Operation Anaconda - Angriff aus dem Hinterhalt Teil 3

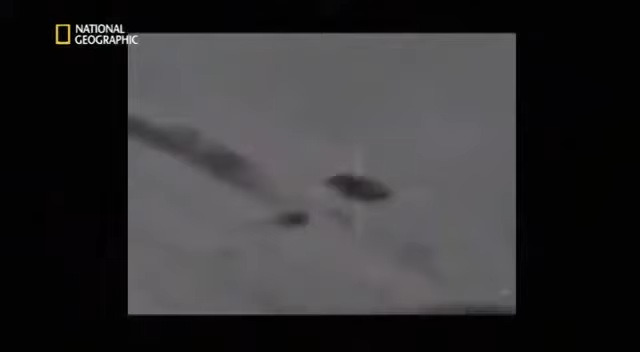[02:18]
Doch die Bombe verfehlt ihr Ziel.
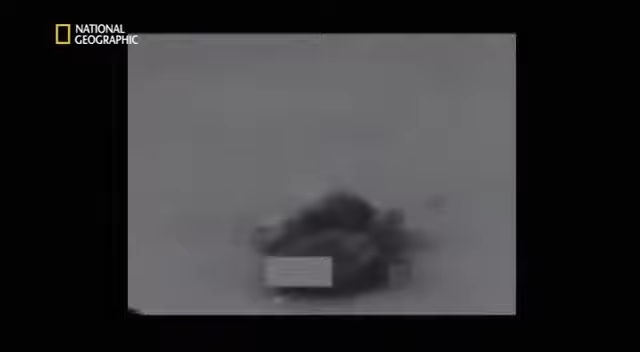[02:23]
Beim nächsten Angriff wirft der Pilot eine weitere zwischen zwei Al-Qaida-Posten ab.